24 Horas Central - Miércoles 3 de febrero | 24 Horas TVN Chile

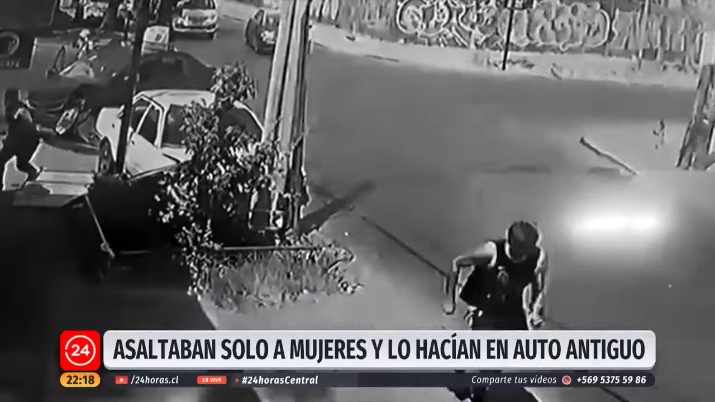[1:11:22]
Escaparon del auto después de ser impactados por un colectivo en la comuna de San Ramón. Minutos antes, esta banda criminal asaltó a una mujer y luego huyeron.